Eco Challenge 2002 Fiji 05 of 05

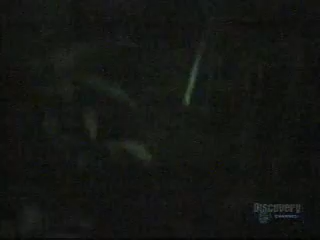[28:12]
one of our teammates who believe is suffering from either hypothermia or she has some kind of fever and she's shivering uncontrollably and we don't know what to do
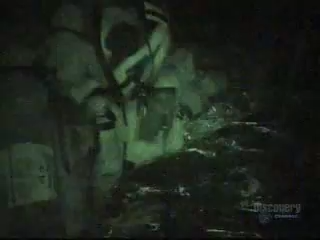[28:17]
she just she couldn't really talk one word at a time and you'd have to ask her several times
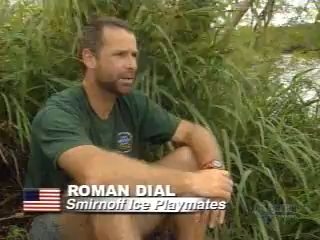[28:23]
just to get one word and she was shivering uncontrollably she was hot you know she was far hotter than any
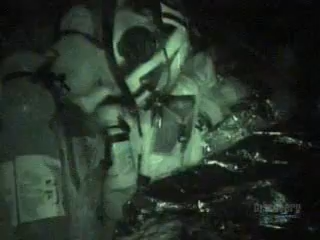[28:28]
of us and it was kind of weird that was probably the longest time of my life uh watching her breath um you
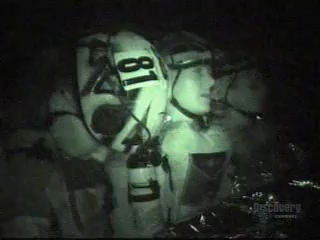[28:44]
i was really really scared for her literally i was looking at her thinking she's still alive i
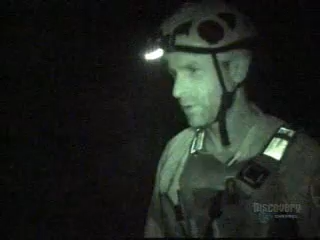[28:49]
was afraid she was going to die on us i really was i had no idea if she wasn't going to die with that high fever for 12 hours what's it going to do to her brain it was